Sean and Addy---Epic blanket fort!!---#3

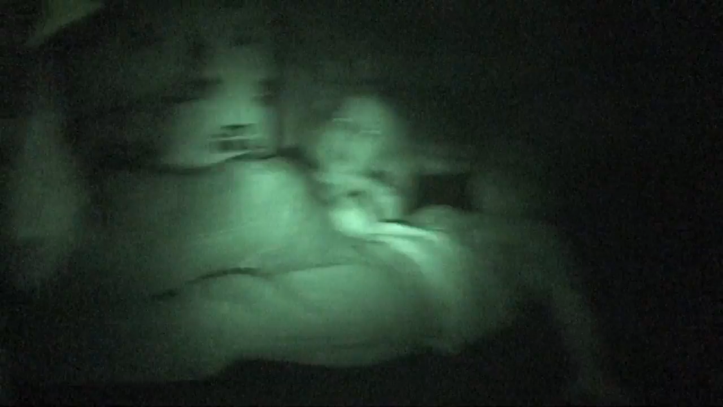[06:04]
We have a nice couch It's just a mat that we have But there's those two
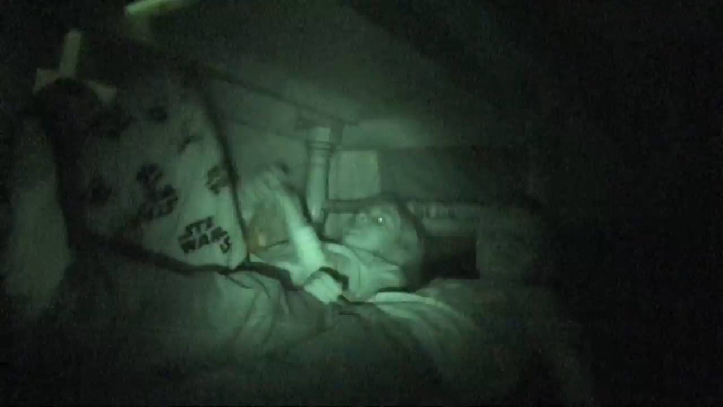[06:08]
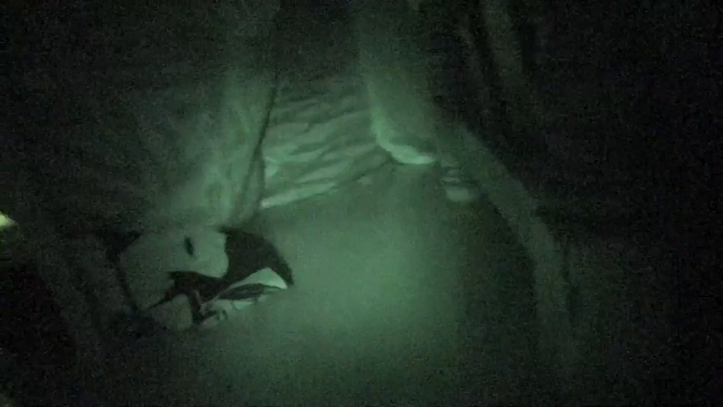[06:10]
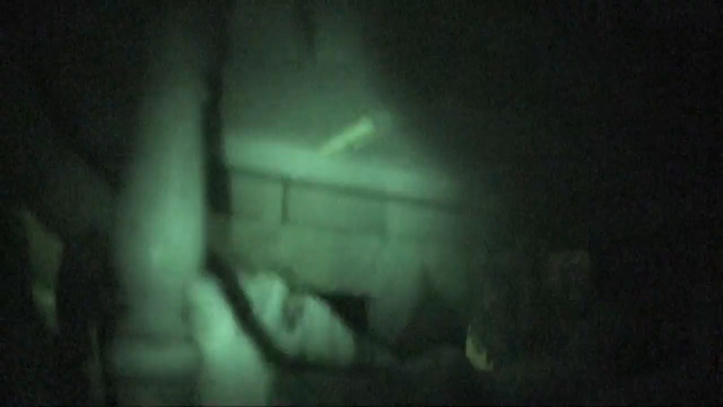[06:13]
It's actually pretty spacious We can stay right here Or that way No, okay What's in here? Uh, I don't really know Now we're gonna use like pillows and other Yeah, and I gotta cover up that hole over there Yeah,
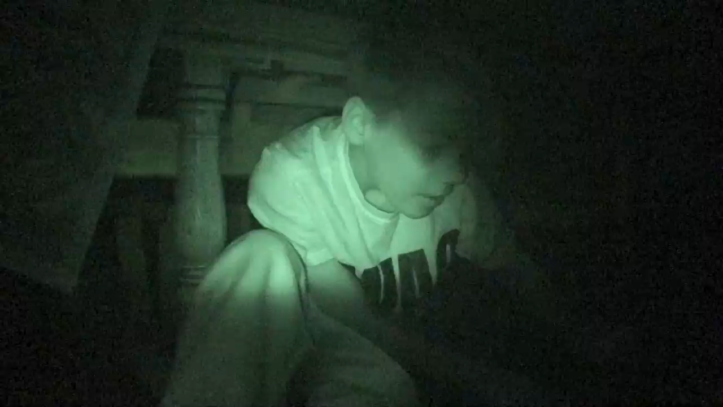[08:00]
Hey guys, we're going to put pillows and stuff in here and it's actually pretty cozy.
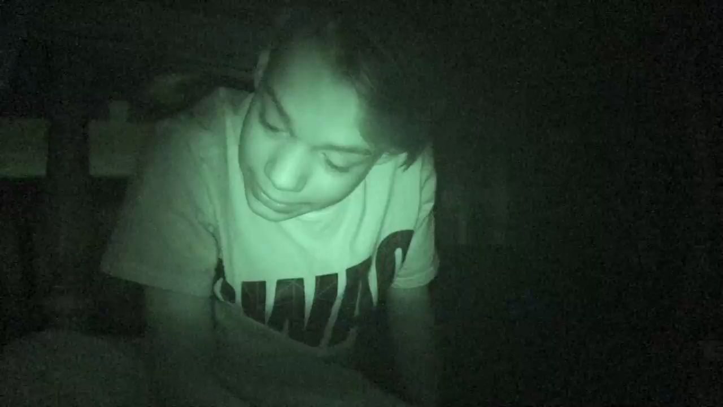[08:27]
Time to bring in the blankets and to be honest,
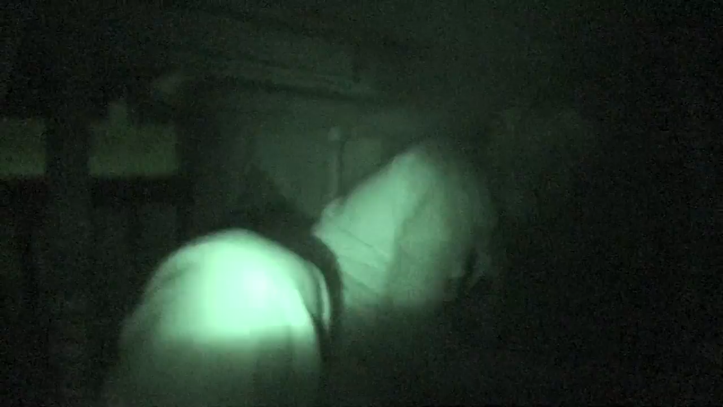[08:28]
I'm probably not going to sleep in the fort so I'll take you out of here.
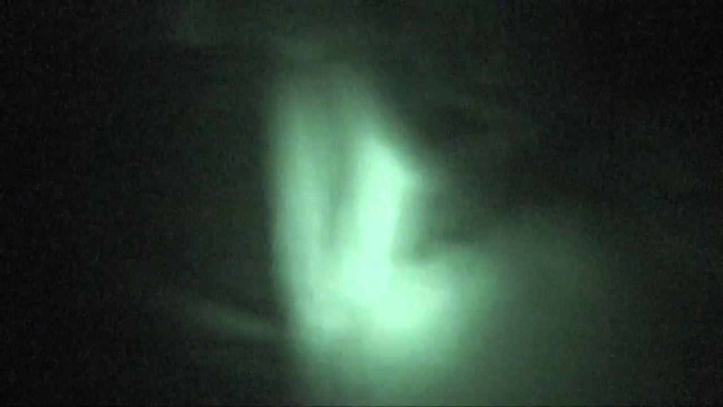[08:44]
I can tell we're trying to cross the pillow now,
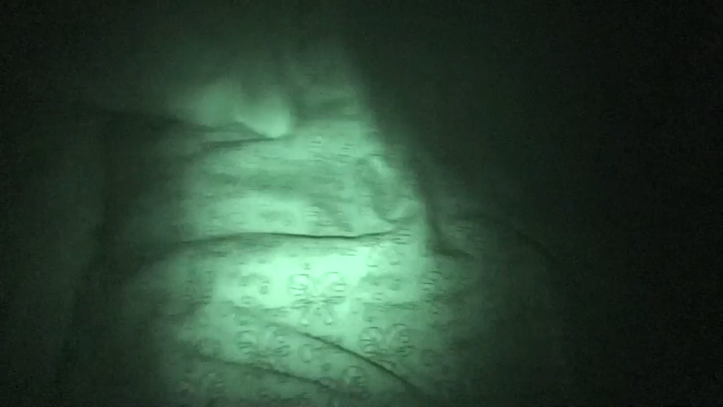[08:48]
but I actually got a new camera so...
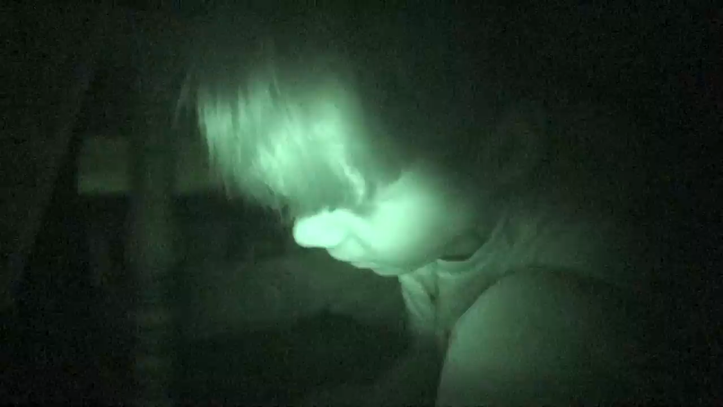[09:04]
I have to add more stuff to it.
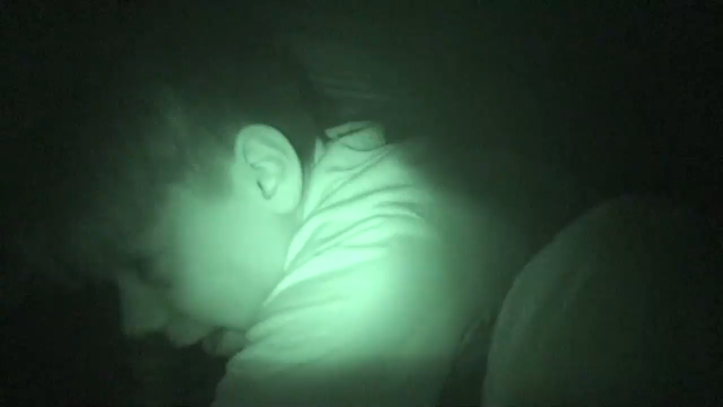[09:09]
I'm kind of just fitting the pillows like, uh, puzzles.
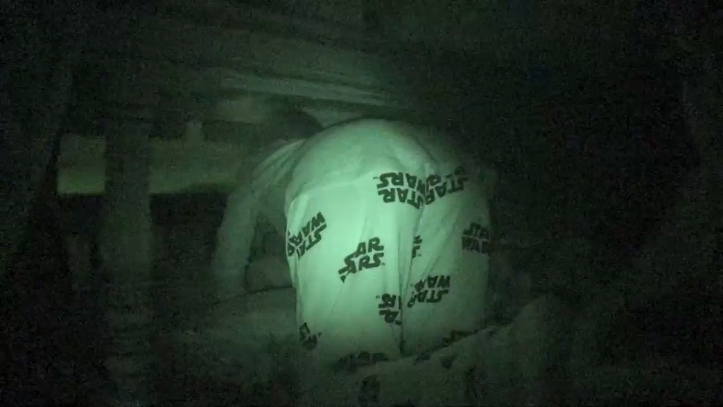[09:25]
Okay, uh, so Elliot's in here now. Uh, Addy just broke something, I think. I think. I have to go check.